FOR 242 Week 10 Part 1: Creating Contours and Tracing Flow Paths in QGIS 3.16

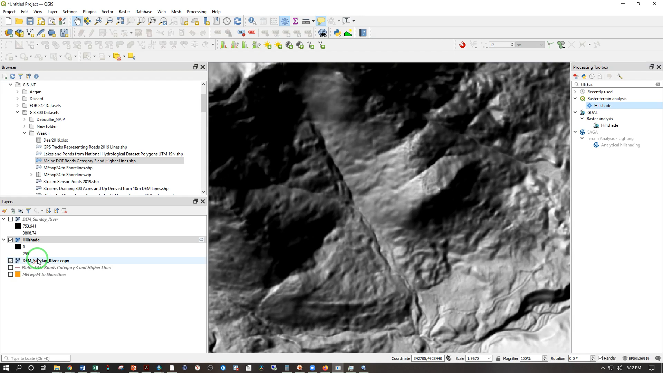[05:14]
So I'm actually going to right click and remove that layer which is a copy of the original which is still here.
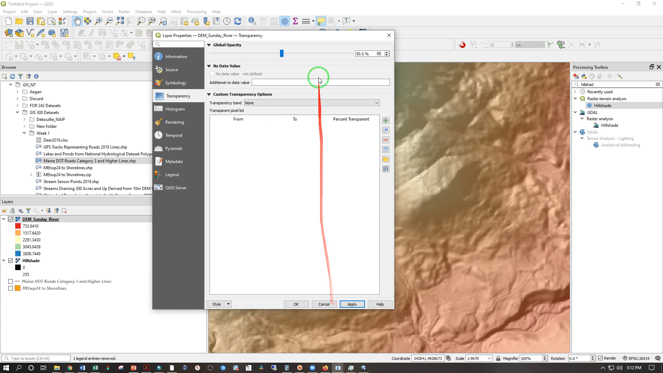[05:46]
Maybe 60% apply. That looks pretty good. And now we have a elevation tinted hill shade. And that gives a very nice view of where the water is coming from and going to. Now I'm going to generate some random points within this extent. And the object of the game is to draw a line showing where the water is going to go if it melts from or is poured upon that location.
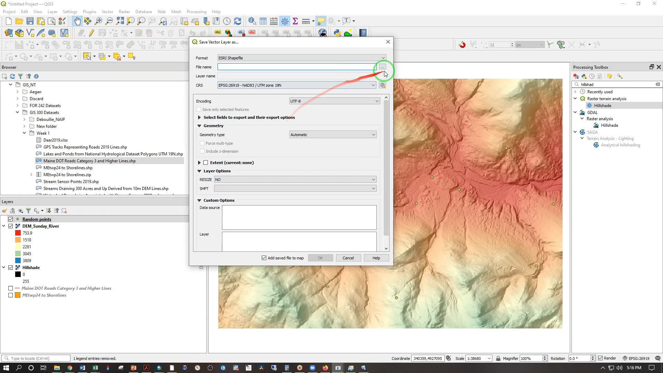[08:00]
So I like that distribution. I'm going to right-click, export, save feature as. And I'm going to go in here. Oh, let's see. Where were we?
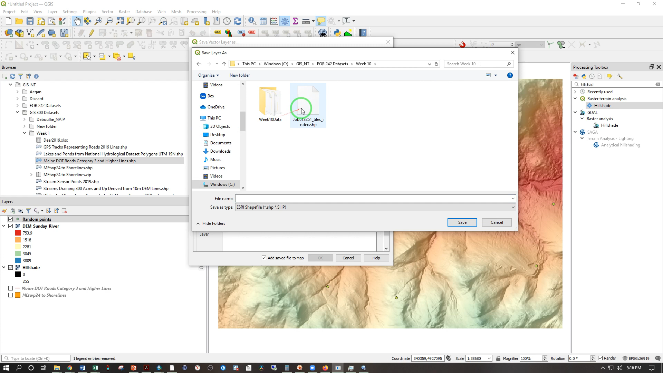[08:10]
GISNT, FOR242, week 10, week 10 data, random points. Let's see if I can overwrite that. And da-da-da-da-da, their name. All that's fine. Okay. Overwrite file. Very good. And uncheck random points.
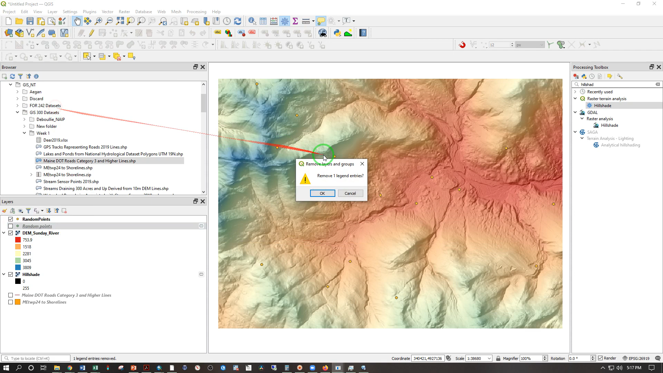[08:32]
And there is our points layer. I'm going to right-click and remove that layer. So what you'll have in the bright space is these random points and the digital elevation model. I'm not going to give you the hillshade because that would double your download time. It's quicker for you to just download the elevation model and create the hillshade in the same way that I did. But as nice as this looks, this is not actually what we're going to use for our analysis or exercise today. We are going to be using contour lines, which we can create by going under raster, extraction, contour.
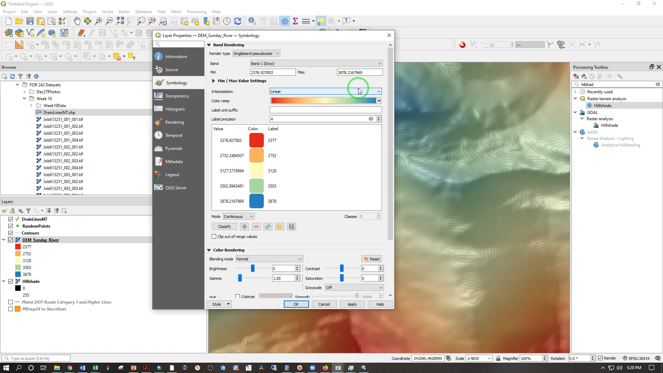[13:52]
Well, it's the default, but it needs to be inverted to make sense. And let's see, where do I do that under the color ramp, invert color ramp. So now the blues are intuitively lower elevation and the reds are higher.
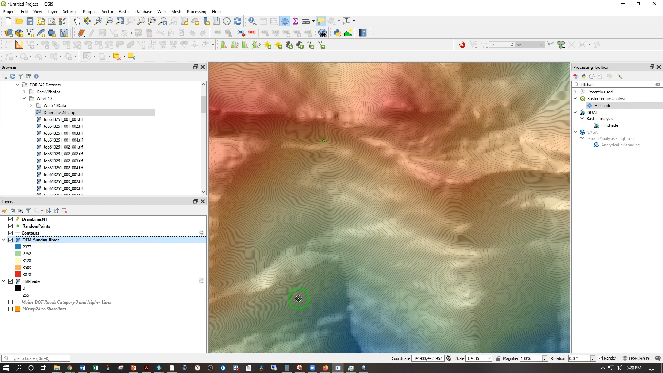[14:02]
And now that's going to make more sense. With that done, I can now go here and what I'm going to be doing is one click to start my line.
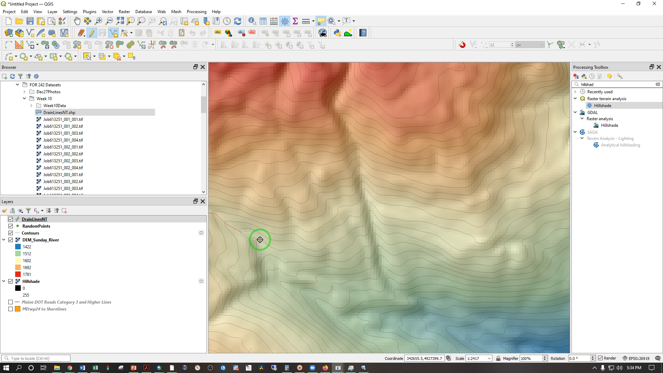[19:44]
And there are ways of modifying this later. If you want to change where vertex lands later on, that's perfectly fine. And we're going down, down, down. So we're meeting another stream there. And we're just connecting all of those. So it's made a couple of side channels there. We'll go for the bigger one. Carry on down. Down, down, down, down, down we go. A bit steeper there.
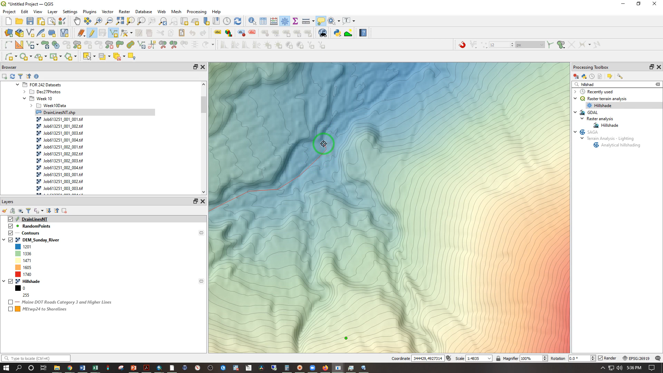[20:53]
We'll just have to go with that. And when we're so far apart, we can give it just a little bit more room. You can chase along where that hill shade is showing you the channel is there. So you see there's a utility to having both of these for different purposes. We'll keep going downhill. You see there's other water sources coming in from the sides. We're not concerned about that. And let's carry on here. And yeah, you can see there's some braided channels going on in there.
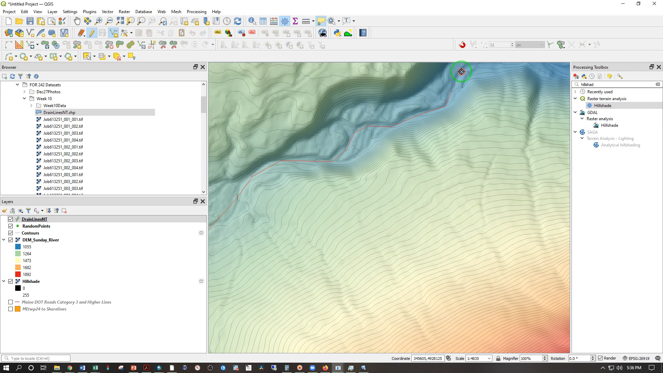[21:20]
And of course, this is I forget what year. This might have been 2017. These channels, they can change. So even if you've got a very nice stream model, where these lines are automatically generated by doing essentially what we're doing here automatically, even with a very good high resolution model, it will change. So it's a snapshot in time. Oops, there we go. So keep on going down. This one's going to be short and that's just going to connect to here.
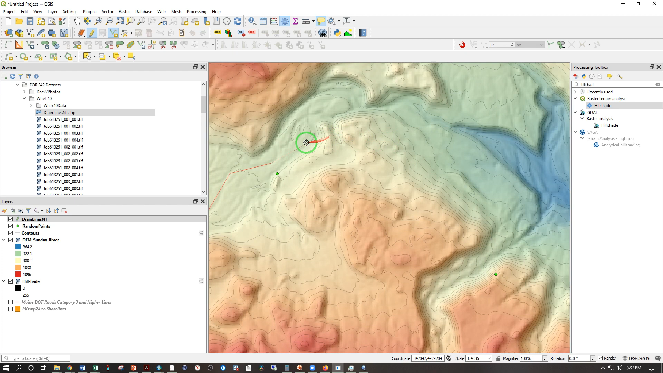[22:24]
I might have to change that one. And let's see. Yes, these are braided channels. That's tricky. But that's the way that goes. So away we go. Looks like that's that. And we're following on down. Pretty obvious where that's going. See more water coming in from the side there. And keep going down, down, down, down, down, connecting those points. Can't cross that contour line, of course, going from point A to point B in a straight line. That's okay. That's okay.